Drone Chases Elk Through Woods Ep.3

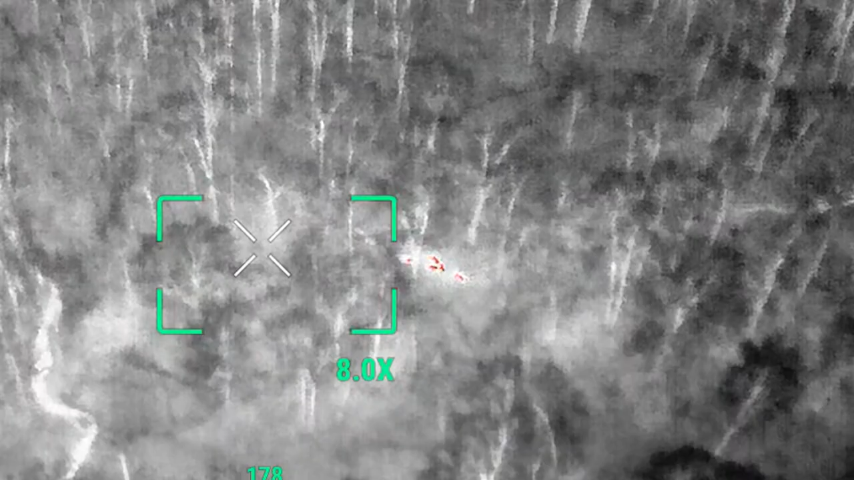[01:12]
to be able to put a little
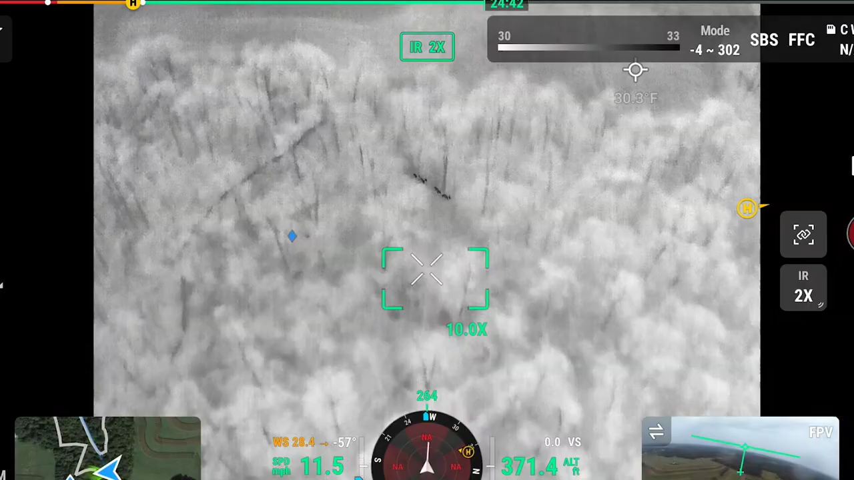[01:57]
On screen: spot 30.3°F
they would move so quickly that they couldn't stay up on
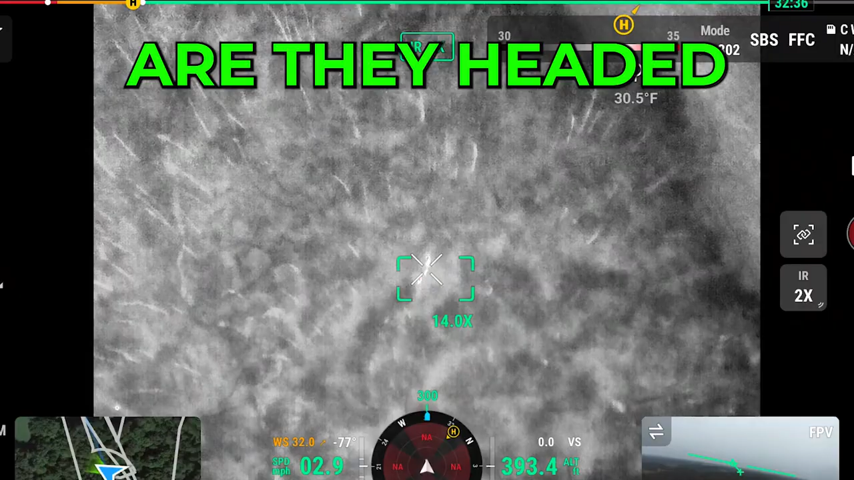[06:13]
are they headed back west northwest yeah north northwest